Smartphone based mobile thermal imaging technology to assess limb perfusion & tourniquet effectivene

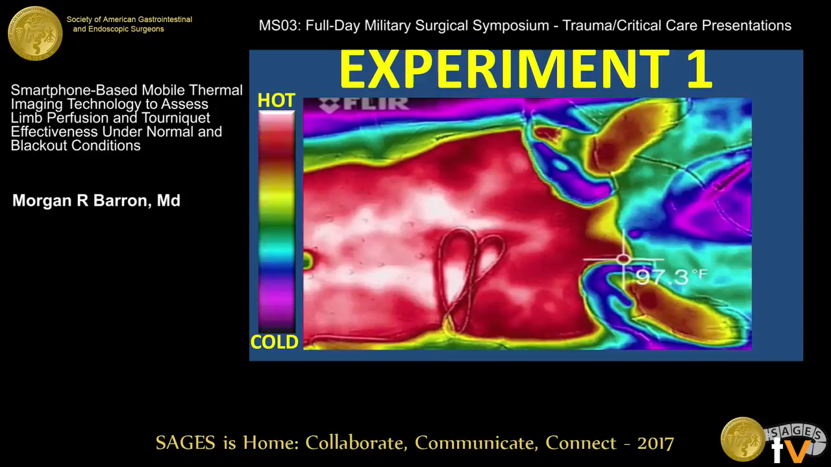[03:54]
On screen: spot 97.3°F
Now you see that there was plenty of light colors starting off, and now it's moved on to yellow, cooler colors. So, that's the first experiment. Both tourniquets tight.